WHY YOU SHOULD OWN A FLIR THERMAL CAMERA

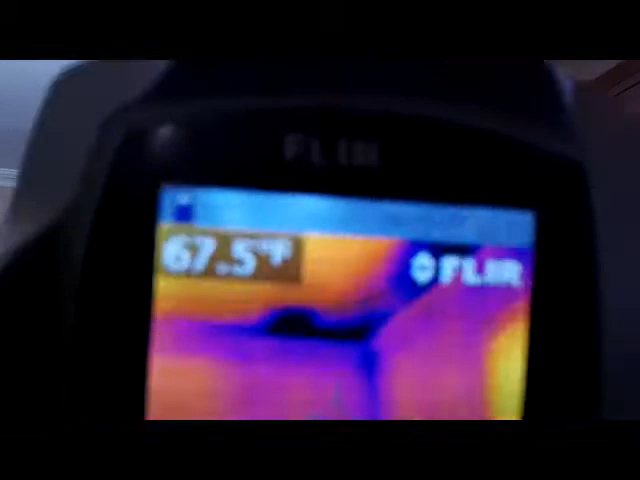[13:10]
going to see blue spots that's usually very hard to insulate around the blue spots so you get a little bit of cold
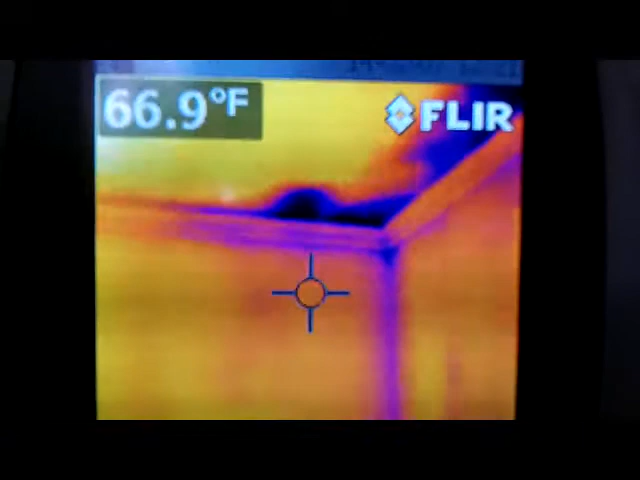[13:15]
On screen: spot 66.9°F
air but I have snow on my roof and I don't have any
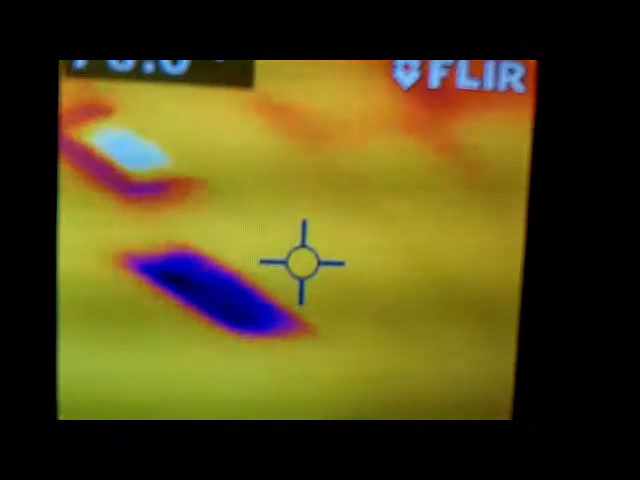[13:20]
water coming in I just got a patch of missing installation insulation there and a little
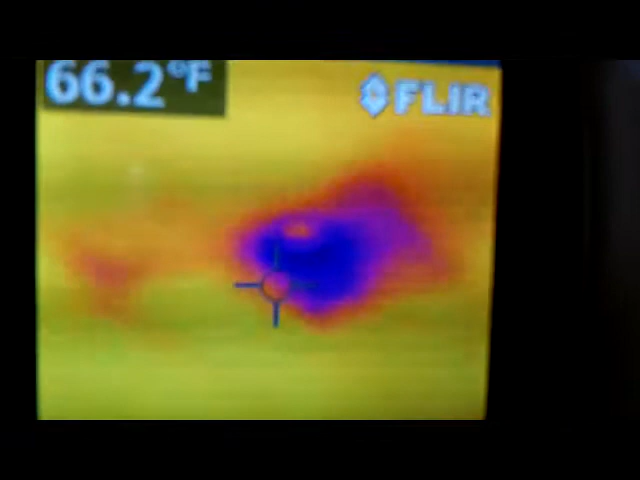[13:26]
On screen: spot 66.2°F
cold spot where all my
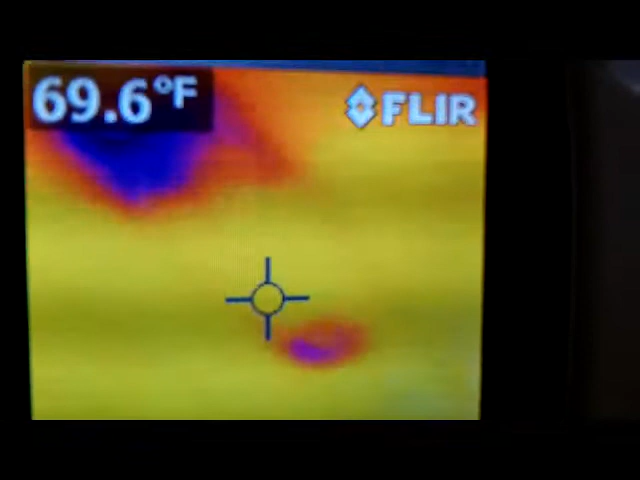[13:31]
On screen: spot 69.6°F
hi-hats this is my vent I need insulation around the vent too
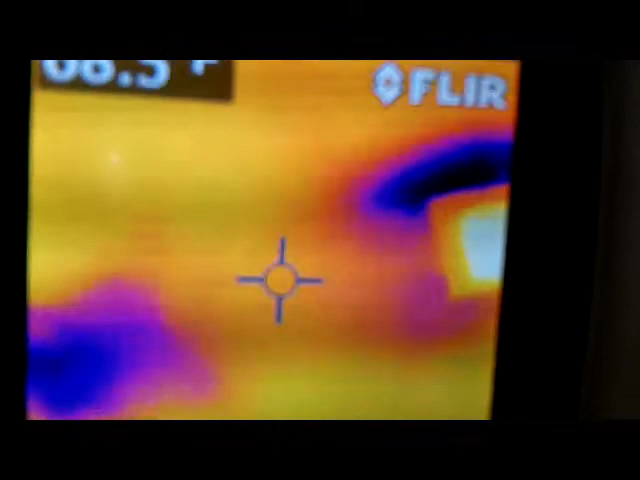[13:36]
from my air conditioning see that's what I see that's
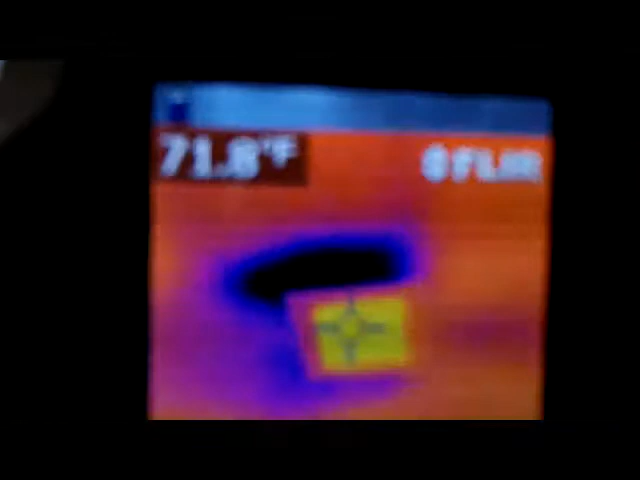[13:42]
what the camera sees the vent is warm but I'm
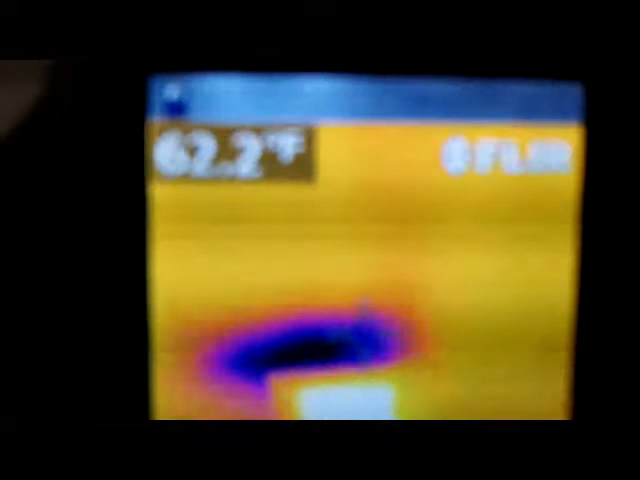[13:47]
losing a little bit of heat
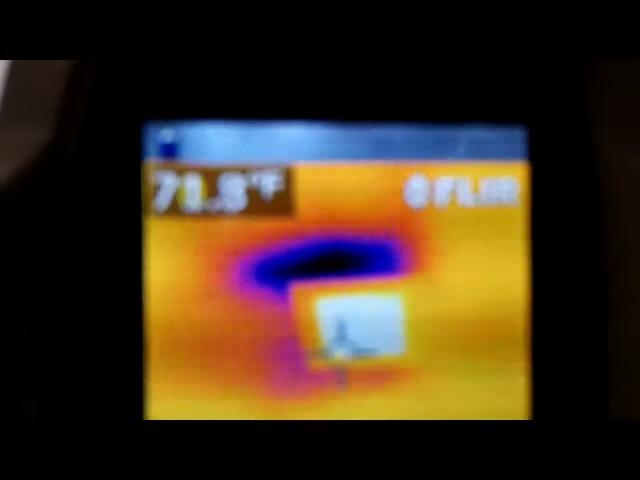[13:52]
is escaping where the blue spots are okay I'm gonna wrap up the video put the camera back in my protective case